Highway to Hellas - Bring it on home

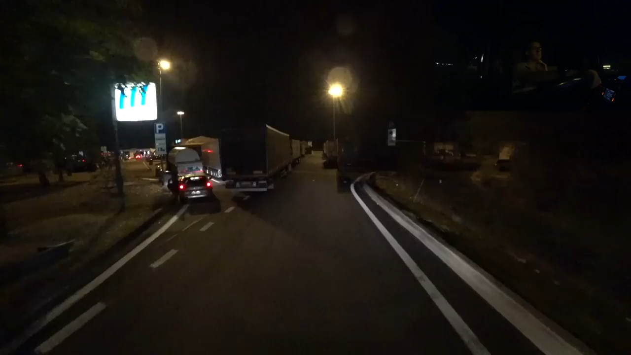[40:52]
Pretty much every rest stop I've been past looks like this. It's that rammed. Even parking for a tractor unit could be a bit of trouble.